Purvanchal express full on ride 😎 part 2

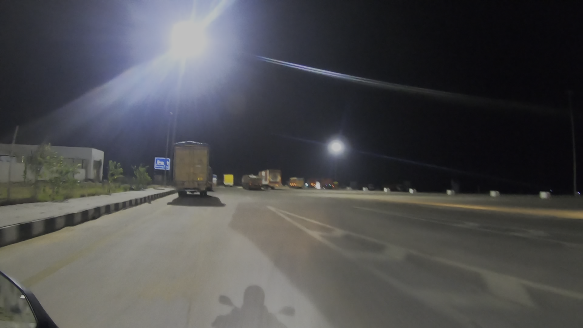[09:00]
पूर्वांचल एक्सप्रेसवे किलोमीटर 355 टोल प्लाजा। हेलो, उसी वाला 345 रुपया गया सर, क्या नाम? पैसा नहीं है क्या? भाई तेरे को है 317 रुपया, 3380। मोहम्मद समीर। हाँ, पुलिस रोकती नहीं है क्या निकलने पे? ऐसा बता रहे हो, इतना घबरा रहे हो, चले जाते हैं, डंडा बड़ा करवाइए, कैसे निकल जाएंगे?